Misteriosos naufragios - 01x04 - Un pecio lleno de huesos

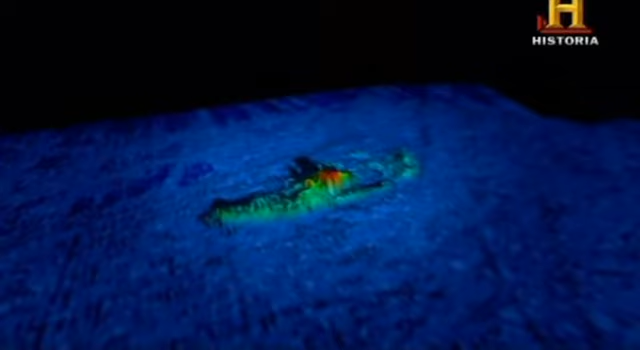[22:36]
Destaca claramente un punto central que será la caldera, pero el resto está aplastado.
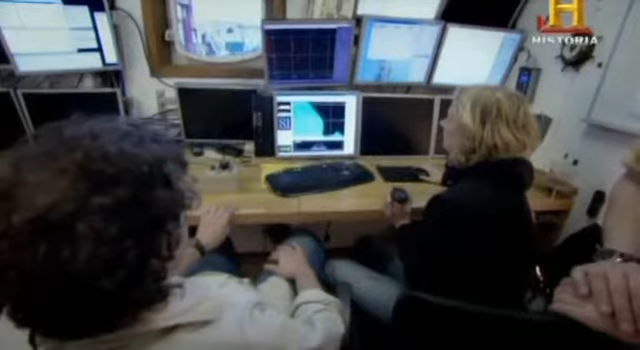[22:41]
Casi ha desaparecido en el lecho marino.
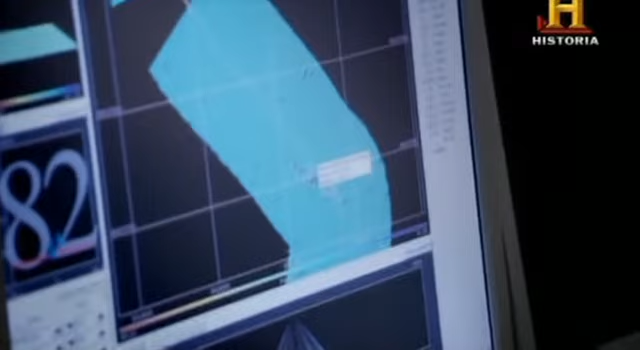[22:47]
67 metros. Buscamos algo casi tres veces más largo.
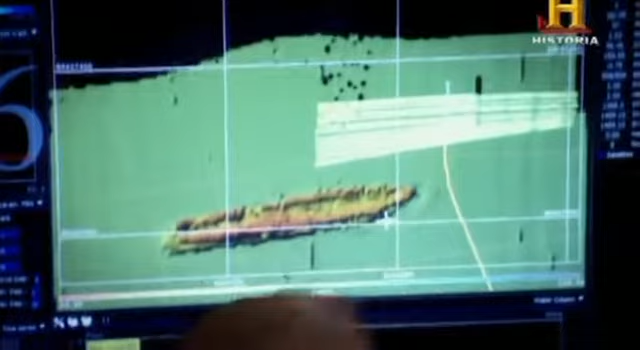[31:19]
Sí. A la derecha está la proa y a la izquierda la popa.
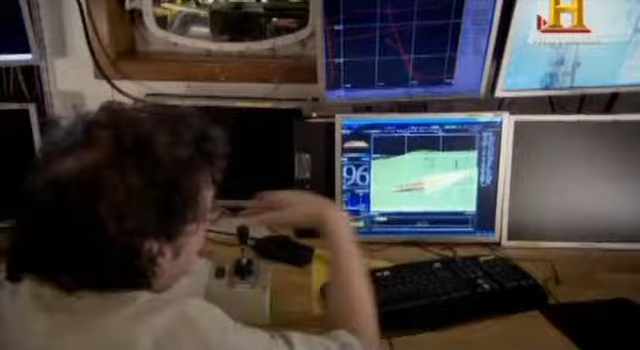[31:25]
Un agujero en medio y otro atrás. Lo torpedearon en dos sitios.
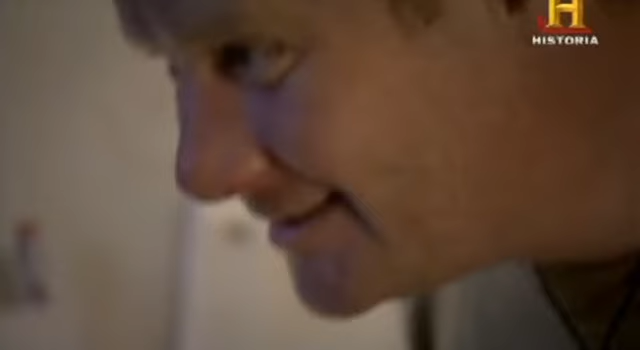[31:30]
¿Tenemos alguna medida? Vamos, vamos.
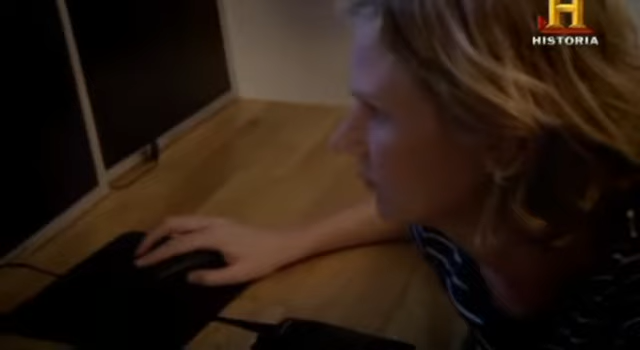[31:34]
Sí.
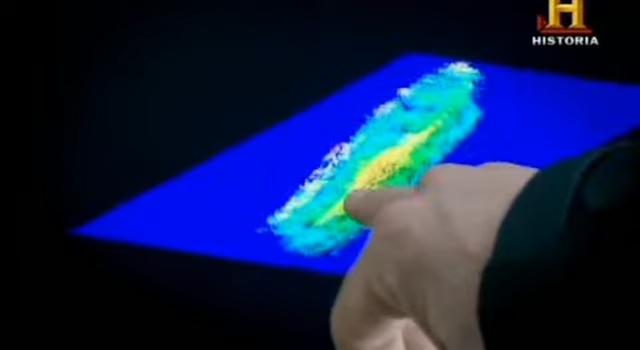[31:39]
Es muy grande. 146 metros de largo y 10 de alto. Es el único que tiene unas medidas aproximadas.
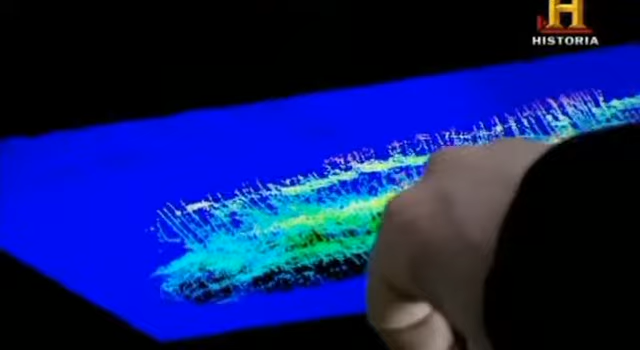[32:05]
Incluso en la zona del puente donde está la estructura está un poco más alto.
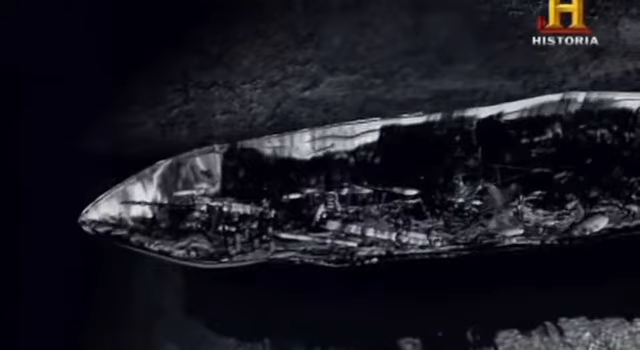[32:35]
Vemos el puente y aquí empezamos a ver la zona de las calderas.
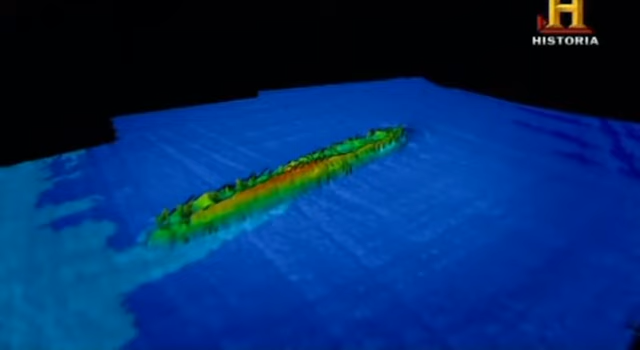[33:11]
una motivación muy conveniente antes de iniciar una inmersión profunda. Una imagen imponente, ¿verdad?
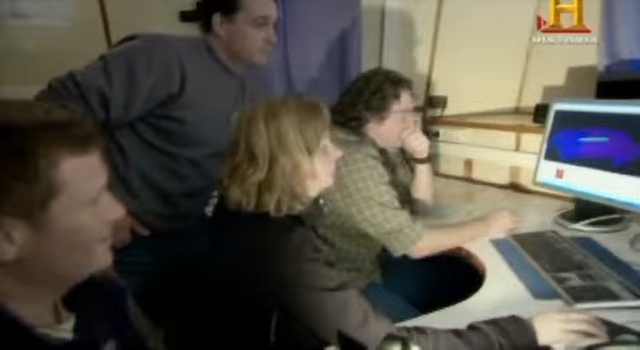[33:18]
Ese es el barco.
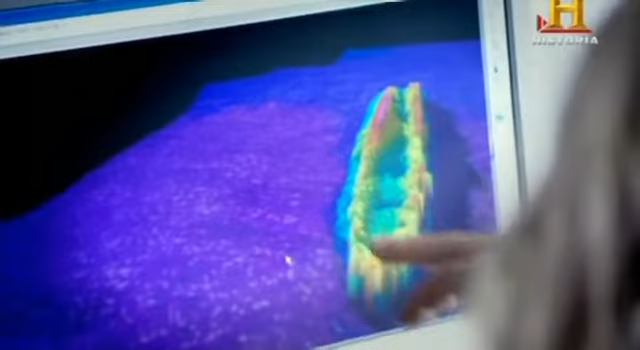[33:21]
De momento no veo nada que me descarte al armenian.